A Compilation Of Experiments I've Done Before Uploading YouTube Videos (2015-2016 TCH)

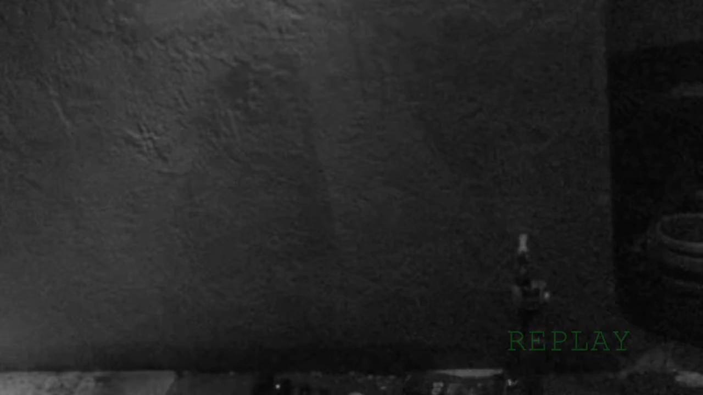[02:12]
Next, I filled the balloon with water and filmed it in slow motion.